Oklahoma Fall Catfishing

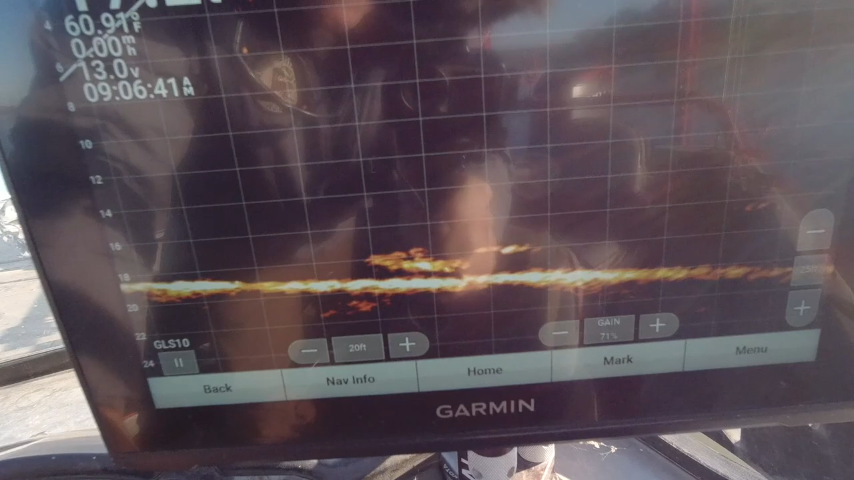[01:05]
so I've got a bunch of shad down here at the bottom let me shine it around here